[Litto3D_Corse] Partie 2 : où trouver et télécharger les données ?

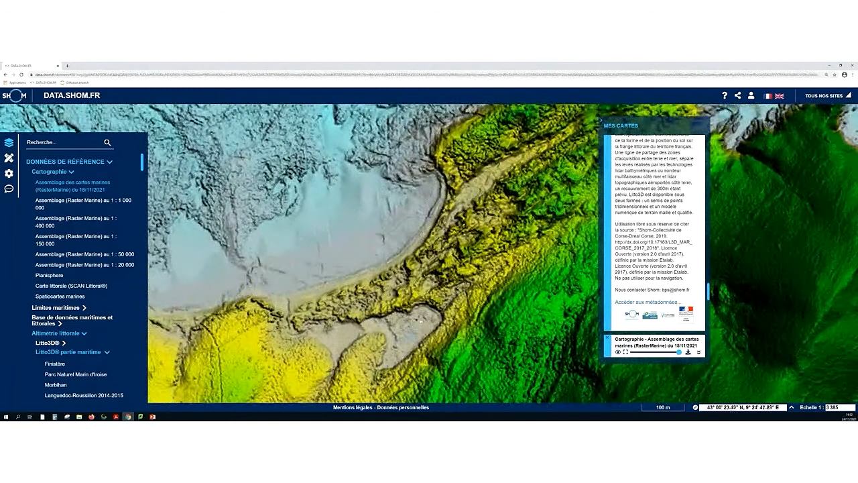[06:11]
voilà ici l'image c'est une image réalisée avec une maille de 2 mètres par exemple donc c'est pas la donnée la plus précise que vous pouvez avoir